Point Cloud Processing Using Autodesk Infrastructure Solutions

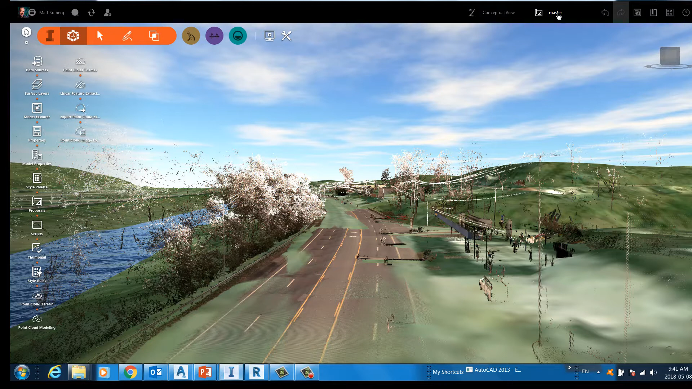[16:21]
Once the terrain is done from the point cloud, it'll all be synchronous. I'll switch to a different proposal here, one that contains the cloud already. Sorry, one that contains the terrain already.
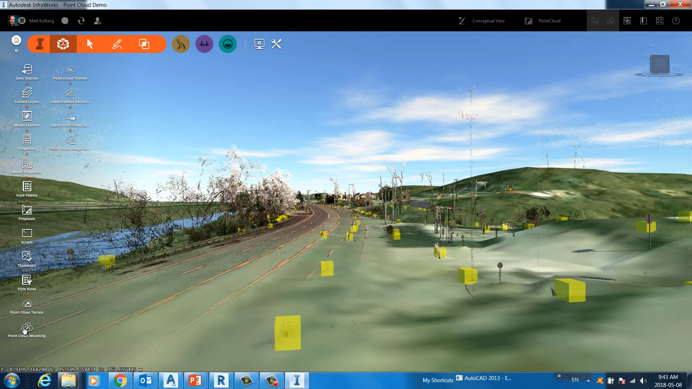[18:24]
This is the tool that creates the 3D models from the point cloud. So what happens is the software selects an area and zooms into that area and it's essentially asking me, okay, what is this thing?
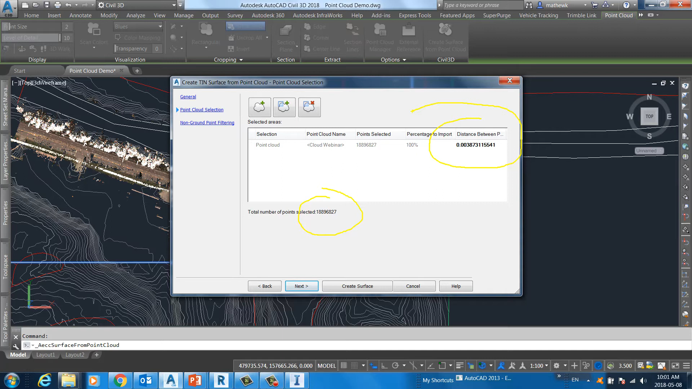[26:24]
The other thing is to get rid of everything, all the points that are not ground. All the shots on the tree leaves, all the shots on the power lines, buildings, we need to remove those. It's called ground filtering. Now, InfraWorks does that. Civil 3D, this tool, does it as well. So, this is the decimation page. The next page is the ground filtering page. So, you make the appropriate choice here, then create surface.